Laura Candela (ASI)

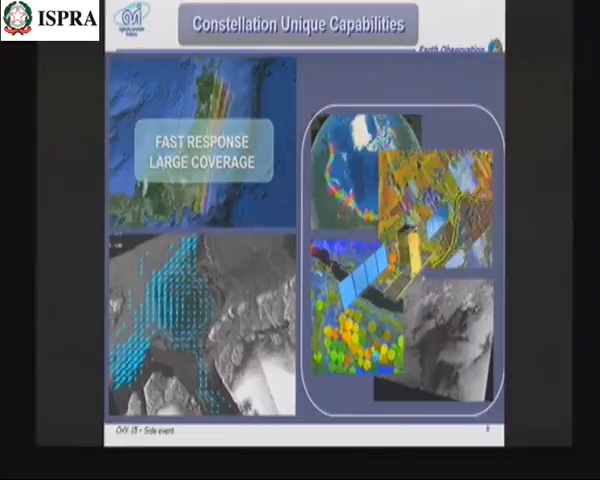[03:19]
constellation are the fast response and the large coverage.
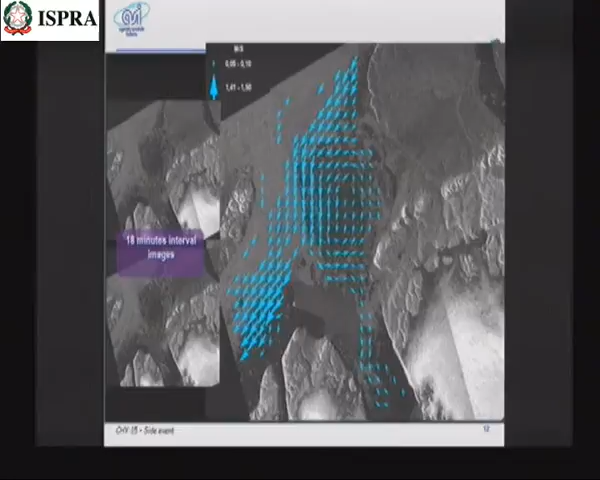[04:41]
it's also possible to reconstruct the current pattern in the area.